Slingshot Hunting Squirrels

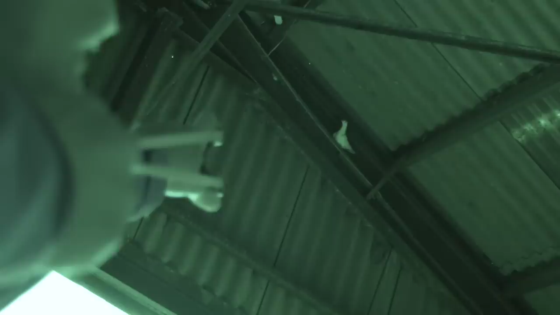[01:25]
Andy has white feral doves that have made a barn their home and the squirrels are playing havoc with the pheasant hoppers.
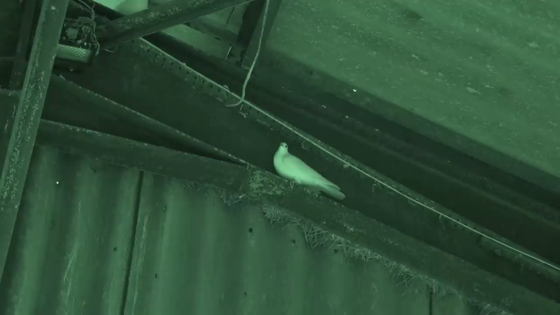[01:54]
But generally we are not able to get this close of stuff.
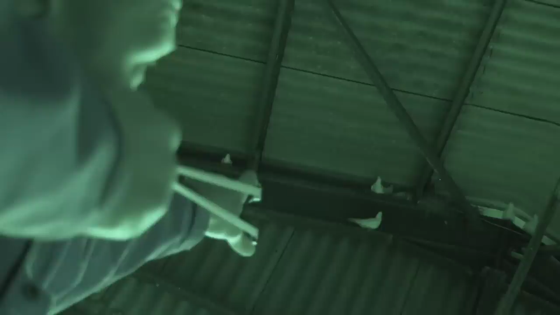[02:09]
It does not mess about.
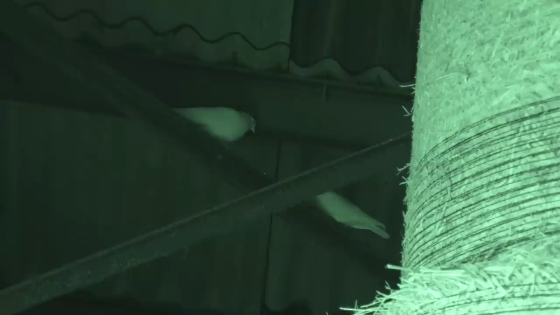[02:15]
Inside Andy asks Wayne to go for the pigeons on the girders to avoid roof damage.
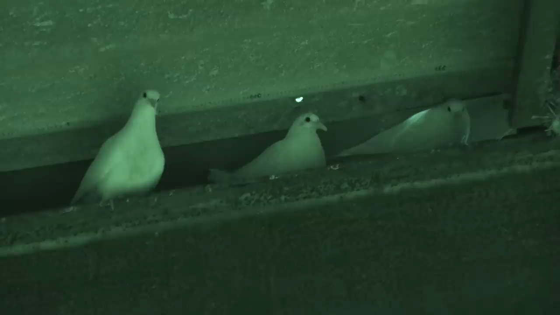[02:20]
We have got three of them anyway. They are a problem there in the farmyard.
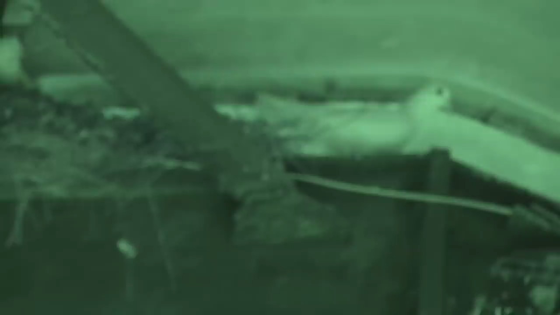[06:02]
Andy asks him to take a body shot on one that won't budge.